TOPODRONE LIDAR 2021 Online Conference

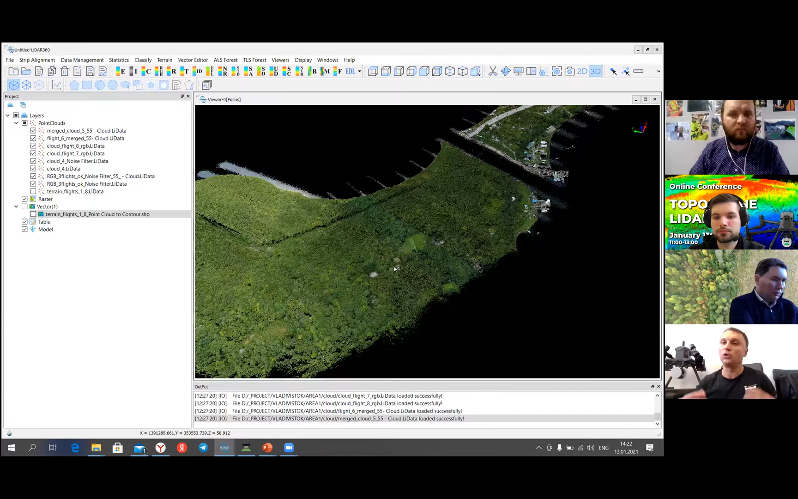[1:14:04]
Because with the LiDAR, you can fly with a less overlapping, but for photogrammetry, in order to create block alignment, in order to make photogrammetry processing, you need to increase overlapping. In this case, you will lose your productivity. But what would we suggest? That you can fly with the LiDAR, and you will use our PPK drones like Mavic 2 Pro or Phantom 4 Pro. You will fly on a high altitude, you will cover bigger area, and you will increase overlapping to make photo alignment, and after that you colorize point cloud.
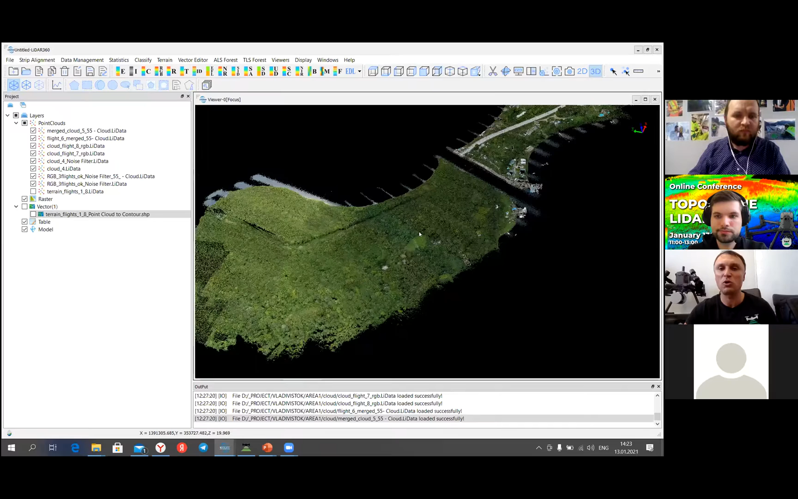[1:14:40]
So it's easy, like this one project. And in this project, there is a part where we made survey at night, this one. And after that, we made a separate survey with the sun to make photos and to colorize point cloud as well. So this one part, it was colorized from different light. And what I would suggest that sometimes in case of efficiency, it's better to use different drones for to get images. Maxim?
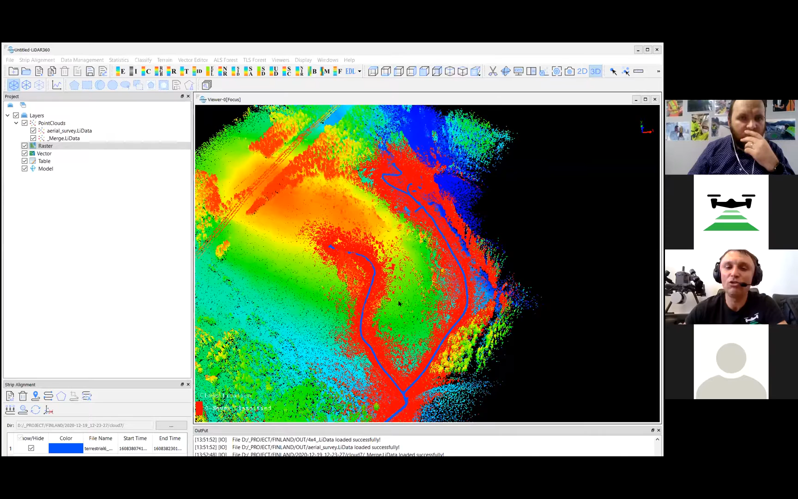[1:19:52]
And I would say that it's very easy to align terrestrial LiDAR data set together with aerial data set. And what you need is just make a precise trajectory. After that, you upload point cloud, and you made the same strip alignment technology like for aerial survey. And we don't use any ground control points to align terrestrial LiDAR. Of course, it's possible to align terrestrial data with the ground control points, but it is not necessary, really.
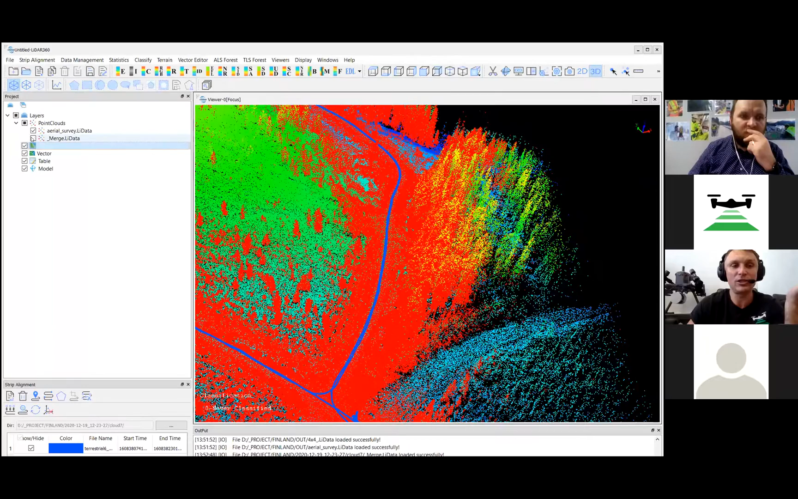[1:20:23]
Just look, this one, it's aerial survey, and this part, it's just a red one. It's aligned terrestrial survey. And this one, it's just trajectory. And
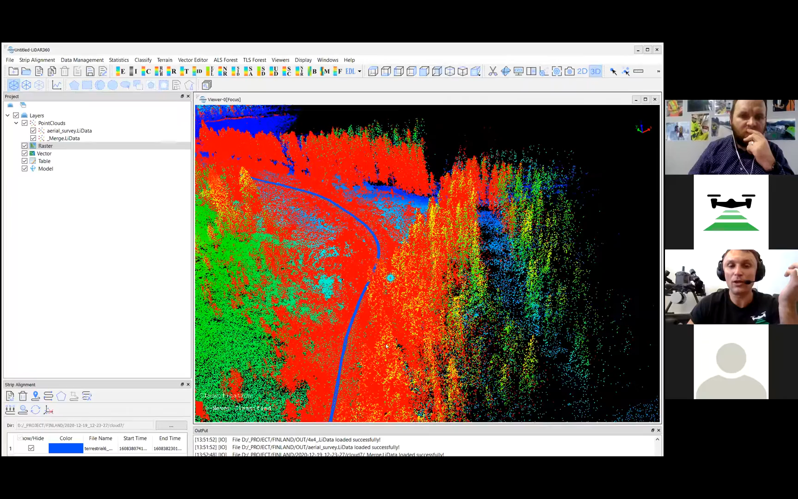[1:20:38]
this trajectory combines different motion parts.
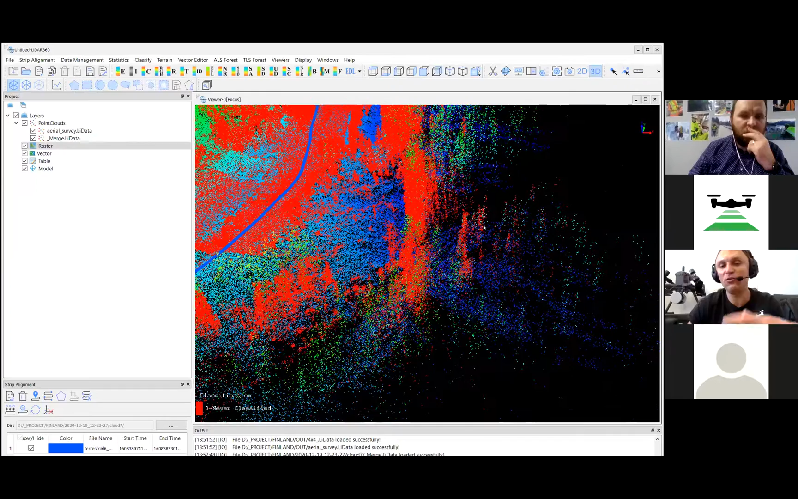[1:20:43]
First of all, we use a quadro bike. And after that, we walk in a forest area between trees here.
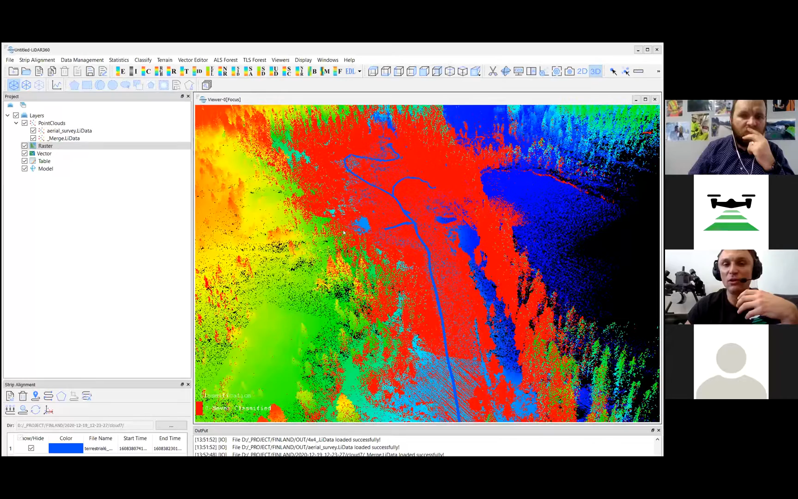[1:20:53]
And we just align this data set as well. So it's very easy. And what you need is you need just to calibrate angles, and it's really easy.